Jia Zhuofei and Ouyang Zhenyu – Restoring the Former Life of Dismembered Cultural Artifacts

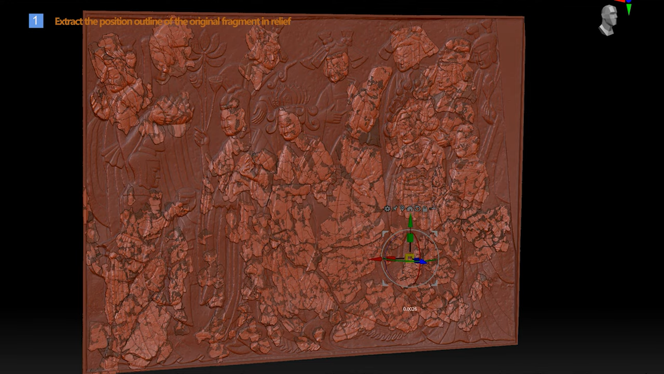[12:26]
By separating and extracting the 3D data of the original relief fragments,
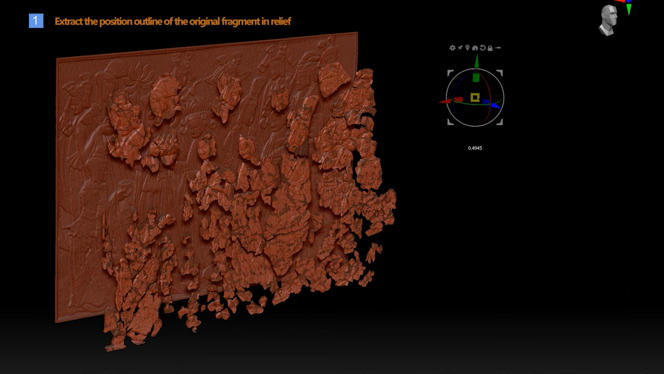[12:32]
we have completely its separation from the repair parts,
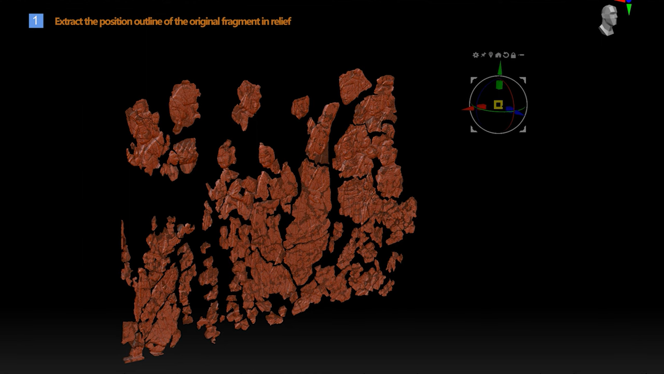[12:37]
which allows us to conduct independent research on it. Part 3, Research Process of Restoration under Virtual Reality Technology.
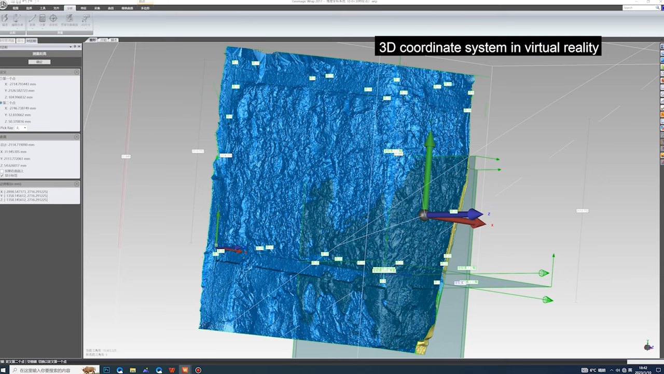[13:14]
Our research materials include two different types, 2D and 3D.
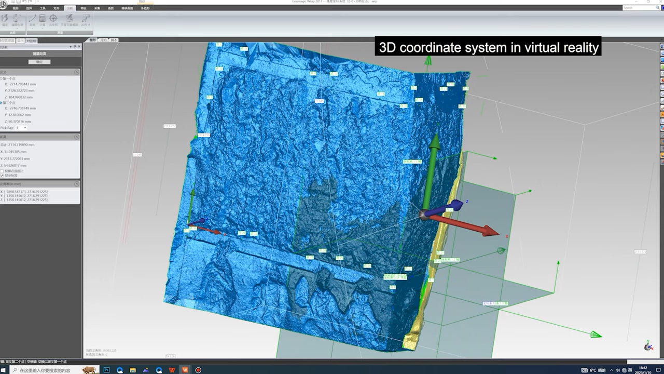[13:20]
Therefore, based on the two-dimensional plane attributes of photos, we must build a coordinate system based on the three-dimensional data of the residual wall,
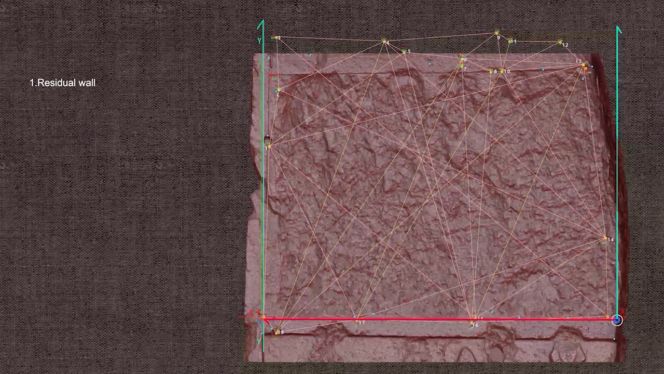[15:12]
of the orthographic projection of the relevant data.
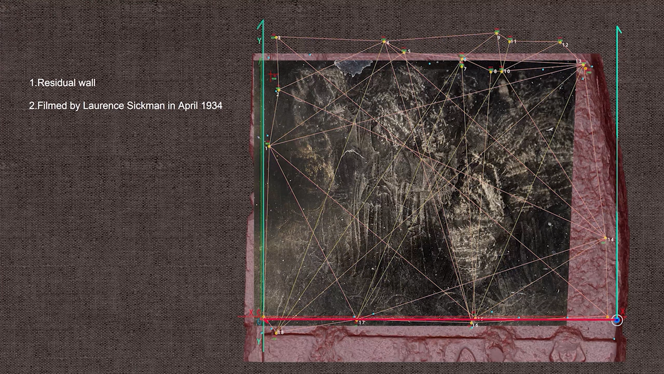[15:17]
In this coordinate system,
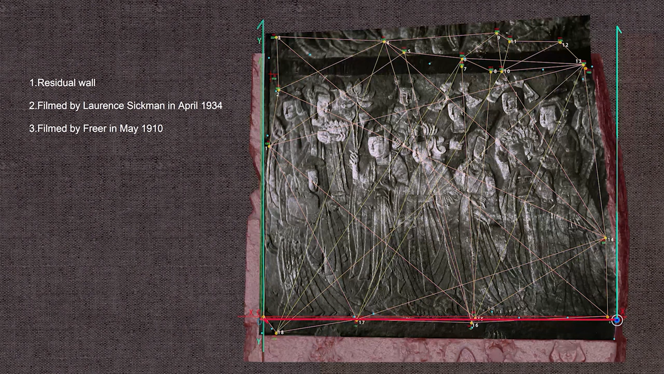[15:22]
we have established a unified feature point matching relationship for all the research data, which can effectively give full play to the research value of this research data,
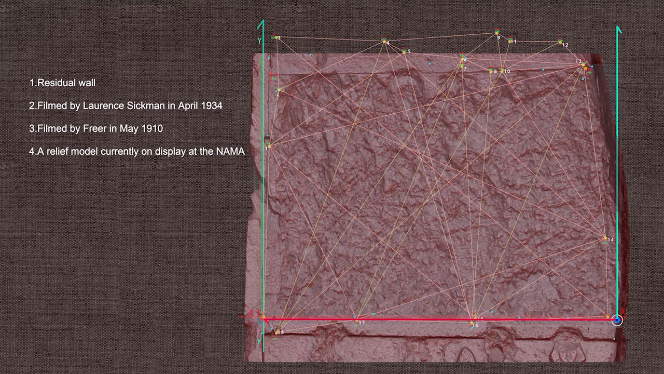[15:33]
and through the interrelationship of different information carried by them, help us to get as close as possible to the original state of the relief.
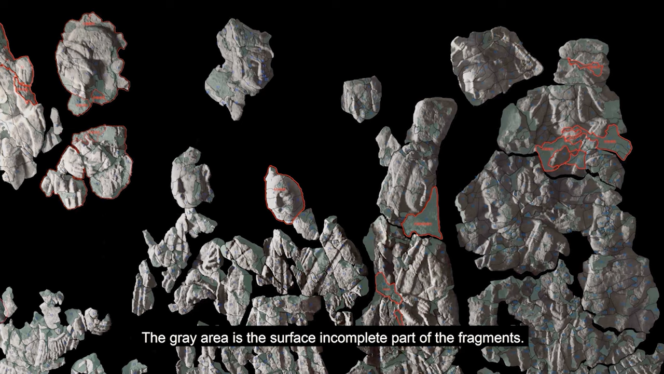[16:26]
anting different research data into the Unified Coordinate System.
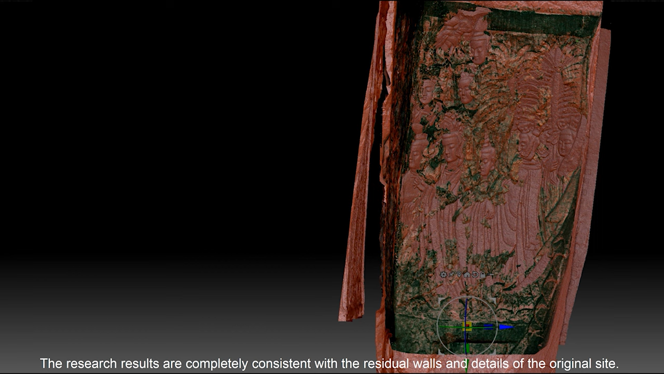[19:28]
Even the gougers left on the wall can be accurately
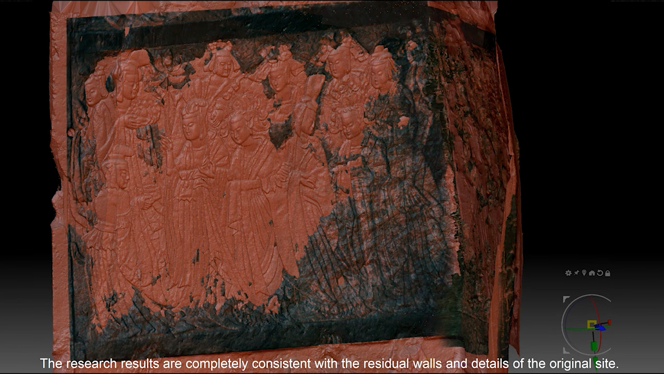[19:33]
matched with the position and contour of each part of the relief.